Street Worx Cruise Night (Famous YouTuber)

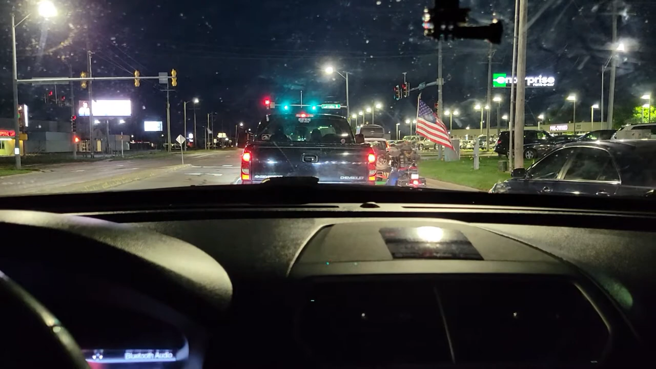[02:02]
and I can't think of what AJ's car is, but he just got it done, worked on, and it looks really good.
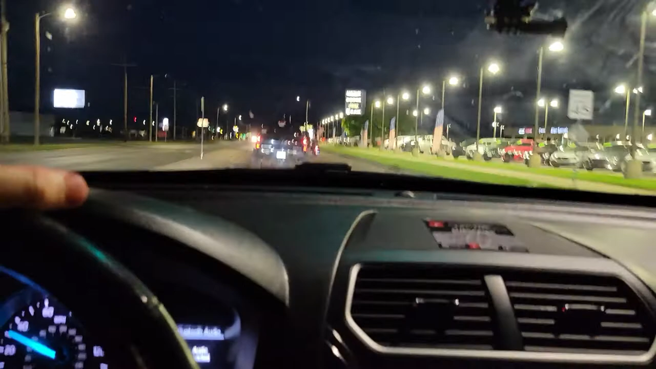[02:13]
But I figured, why not come out here, cruise with these guys, check it out. Gets me out of the house. Helps me spend a little time in the door here. On the road, behind the wheel. And I absolutely love that the guy on the bike is flying the good old...
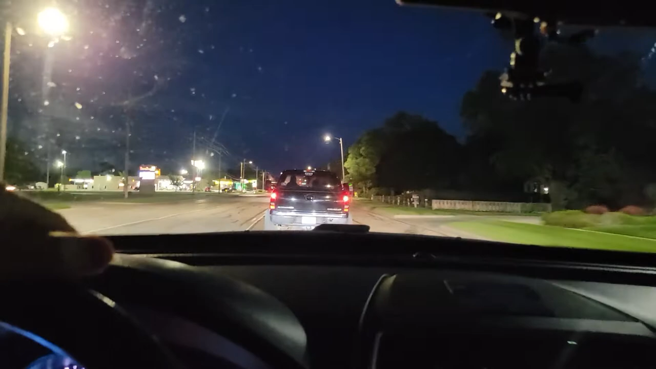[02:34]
Oh, I want to say Old Glory, the American flag. I was trying to say good old, but that didn't work out very well. So good old Glory, and it worked out. That worked out. I suppose that this is the turnaround spot. Her. Oh, they're not turning around in Sonic. Instead, the wash, which is cool. It's cool. So there's Sheriff zipping by.